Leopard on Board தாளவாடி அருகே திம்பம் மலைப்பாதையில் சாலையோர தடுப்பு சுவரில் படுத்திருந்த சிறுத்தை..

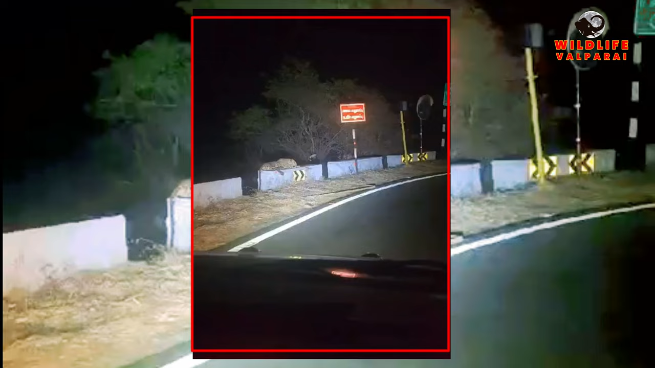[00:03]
இறோடு மாவட்டம் தாலவாடி அருக்கே திம்பம் மலைப்பாதைகள் சாலையோர தடுப்புச்சு வரையில் ஹாயாக படுத்திருந்த சிருத்தை